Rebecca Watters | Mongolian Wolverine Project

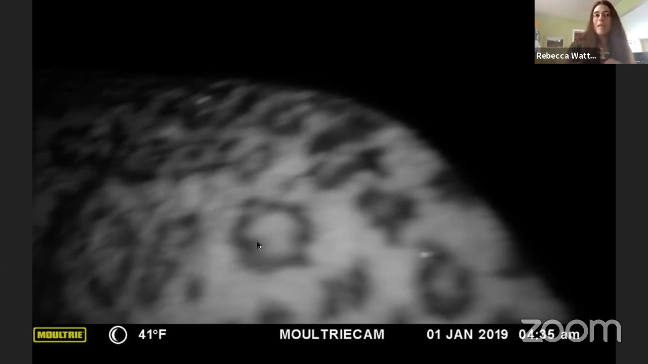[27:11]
We also get DNA from this snow leopard. And guess what? She's a girl. And when you have a female snow leopard in the ecosystem, that's super cool because it means that possibly at some point you are going to have baby snow leopards. And what could be better besides baby wolverines than baby snow leopards? Um, so I'm going to just, uh, take you through,
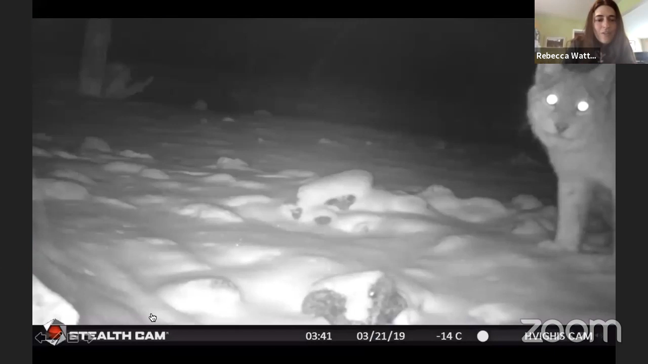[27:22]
there's a video here of some of, this is also off of our cameras. Does anyone recognize this guy? That's a lynx, the Eurasian lynx. And then of course we have wolves in this ecosystem. Mongolians really love wolves. So it's really exciting for them to see these guys.
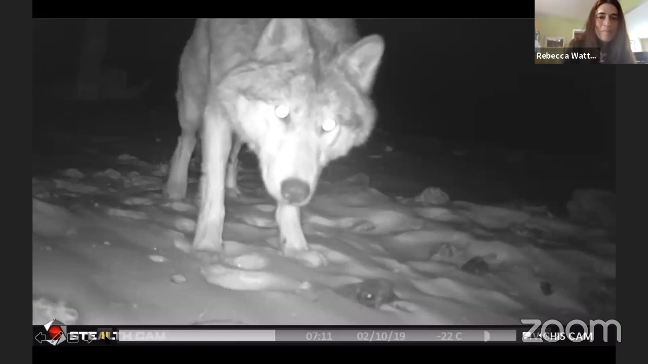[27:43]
It's really exciting for me too, honestly.